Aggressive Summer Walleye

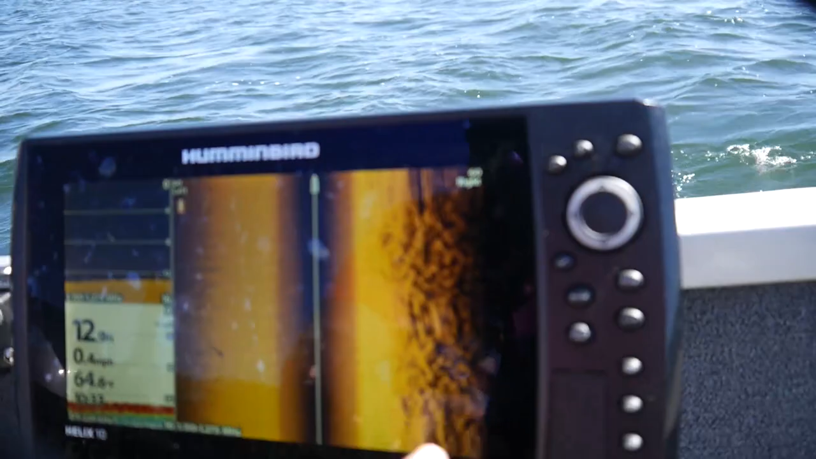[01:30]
that's like kind of like I don't know it's like a nice little edge
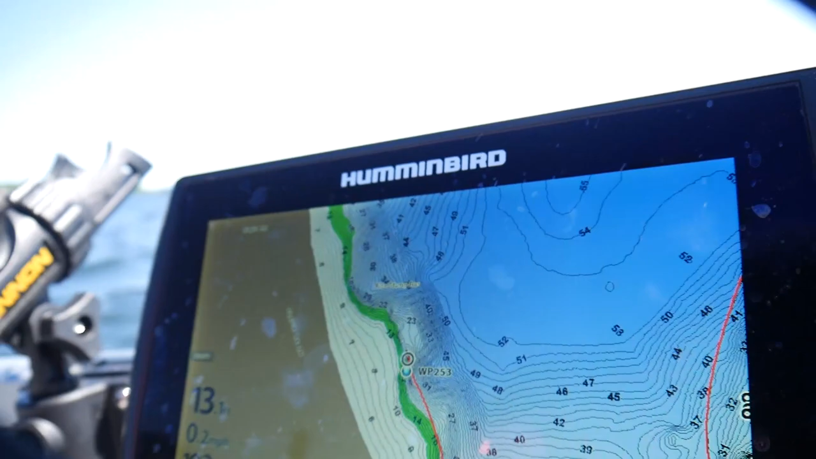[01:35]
and um if you look at like this it's sandy off to
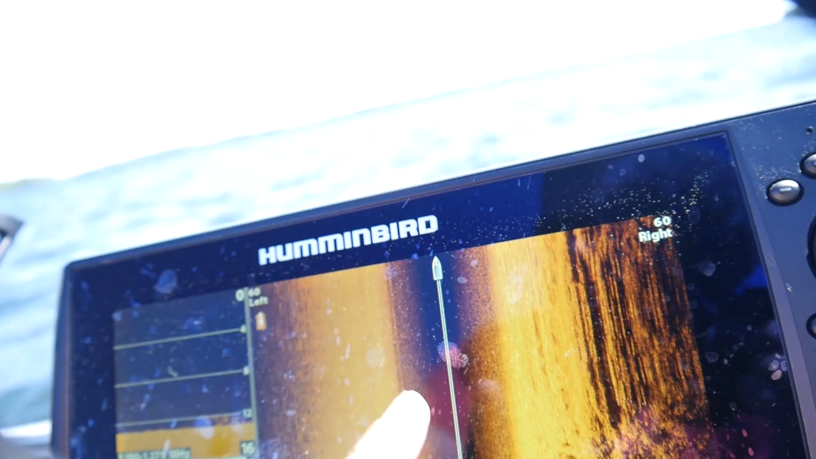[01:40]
the left side of the boat and to the right side of the boat it's all weedy so trying to sit on this weed edge
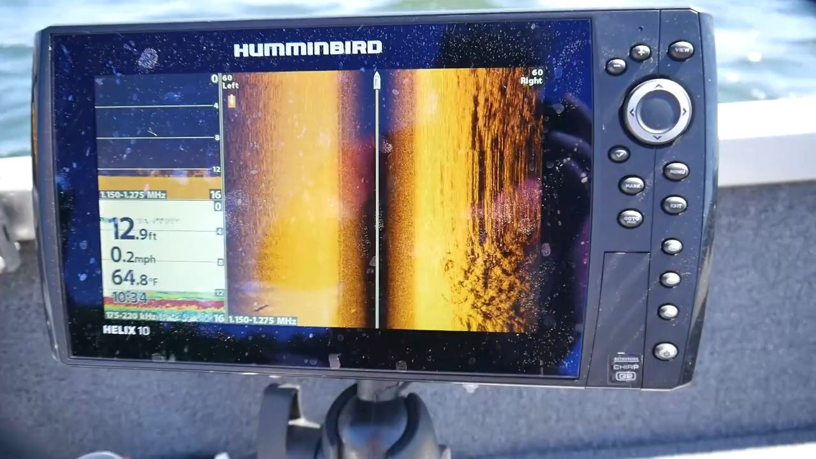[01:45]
On screen: depth 12.9 ft, water 64.8°F, speed 0.2 mph
right here you can see the weed edge trying to sit on that but uh nothing's been happening and it is a windy